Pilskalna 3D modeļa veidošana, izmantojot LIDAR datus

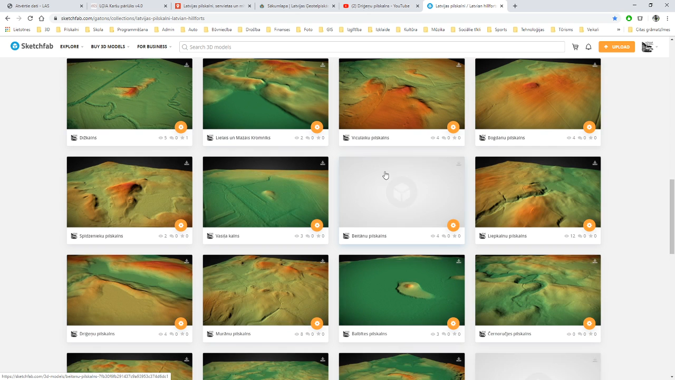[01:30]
izveidoto Latvijas Pilskalnu un sanvietu 3D modeļus,
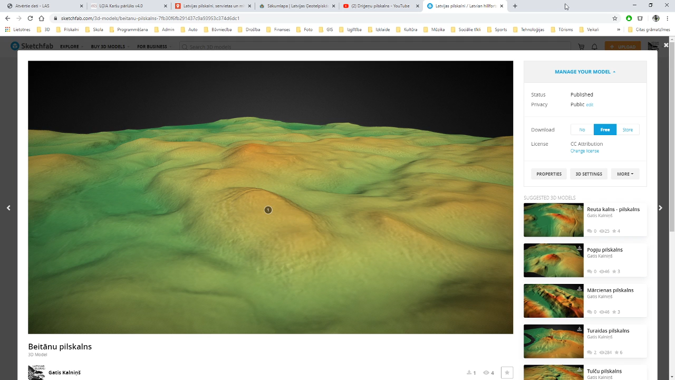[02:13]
vai arī šīm te virsmām ir grūti piekļūt. Tātad, kā jau minēju, modeļu veidošanai tiek izmantoti brīvpiejas lāzeru skanēšanas dati,
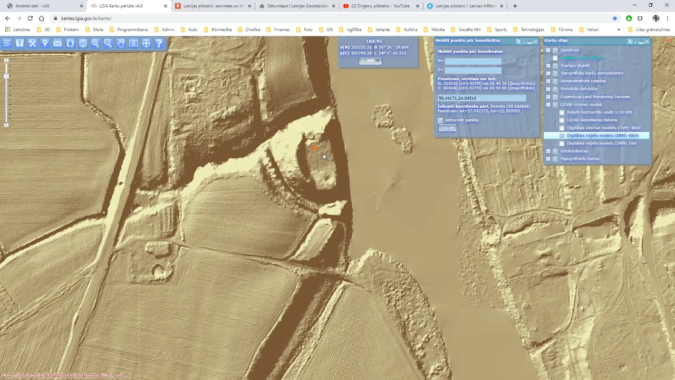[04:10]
Un tas, kas mums ir vajadzīgs, šo te pašu apvidu mums vajadzētu atrast šajā te kartē.
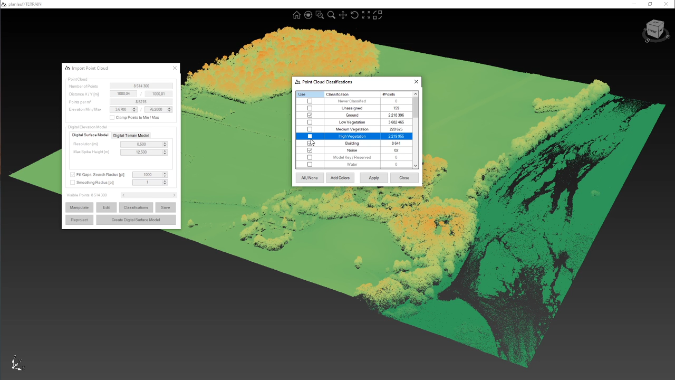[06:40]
Pirmais, ko mums vajadzētu darīt, atslēgt mums neinteresējošo informāciju un atstāt tikai ground, pamatnes daļu. Jā, šeit jau mēs redzam, šeit ir pilskauns. Izvēlamies tātad zemes virsmas modeli. Ielādējam tikai mums vajadzīgos punktus. Un ejam pirmo soli.
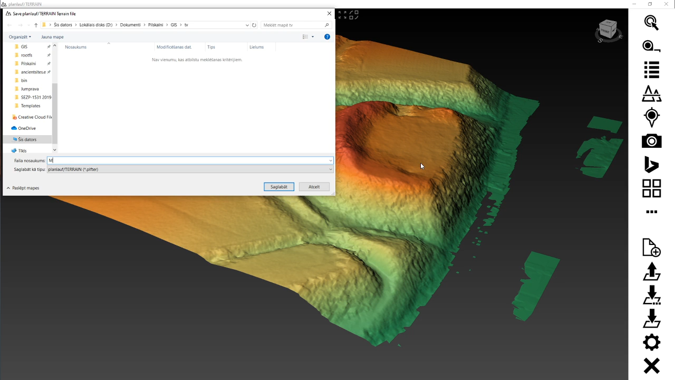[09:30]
Lūk. Un šeit jau mēs varam tātad jau detalizētāk skatīties, kāds modelis izskatās šos te visus reliepa detaļas. Tātad iepriekš minēja, ka vajadzīgs ieklikšķināt ķeksīti pie lokālā reliepa. Tātad šeit pie datu failu iestatījumiem ir tāds režīms lokāla reliepa.
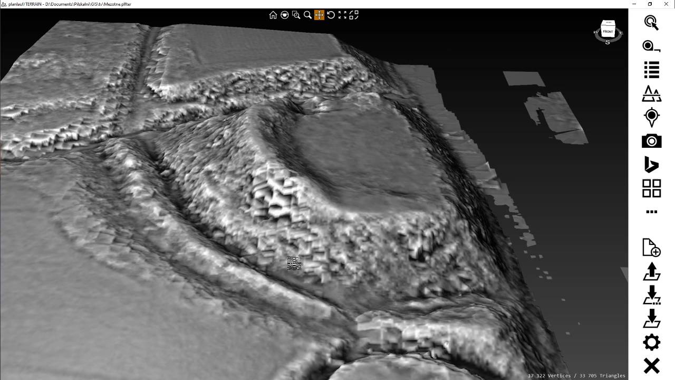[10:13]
Un šeit mēs uzreiz varam redzēt kaut kādas virsmas detaļas, kur atēlojums, protams, arī ir atkarīgs no tā, cik lielā izšķirta spējā ir veikt šī te virsmas lāzera skanēšana. Un tā tas izskatās. Varam atgriezties apakaļ.
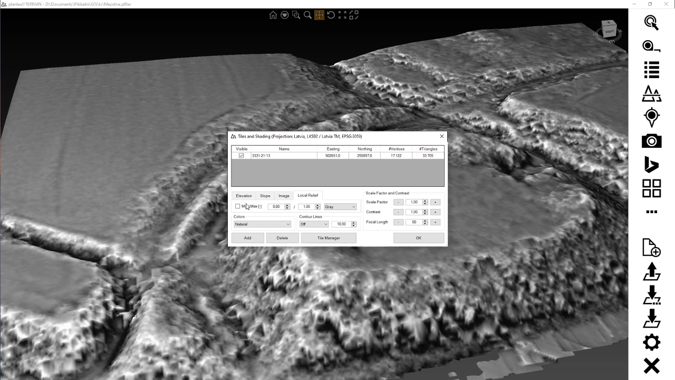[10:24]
Tātad ir iespēja tātad šo te savu pat kā atēlu.
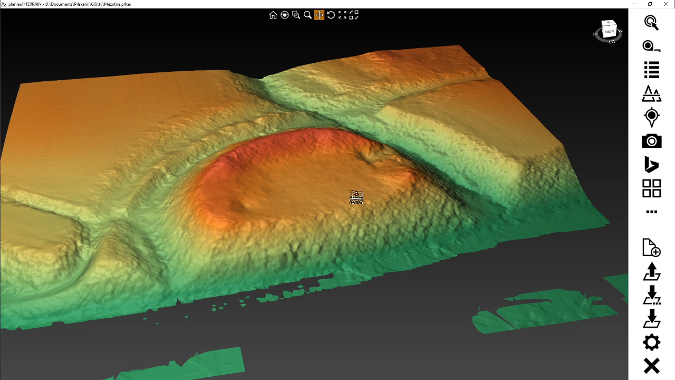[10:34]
Var uzģenerēt panrāmas video, var iezīmēt papildus kaut kādas informatīvās vietas.
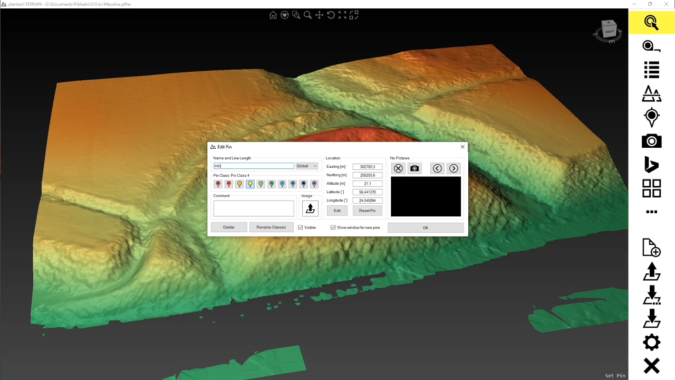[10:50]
Teiksim, norādītas. Norādīt var iezīmēt arī kaut kādas maršrutiņas, stāciņas. Bet šis ir tāds pirmais ievadu video, kurā es jums parādu, kā tad tādā elementārā veidā notiek šī te modeļa izveida.
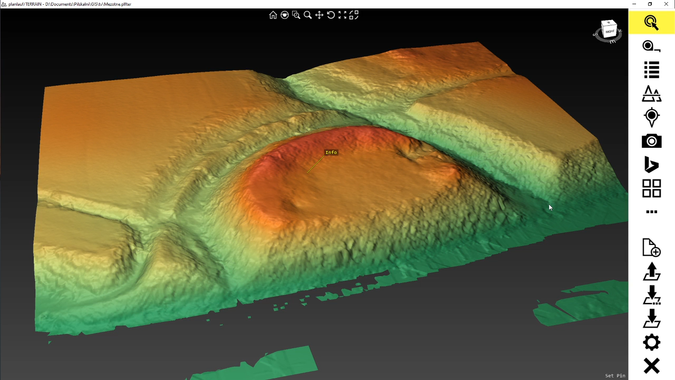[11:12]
Tas pirmai reizē arī viss, kā redzam, nekas sarežģīts nav.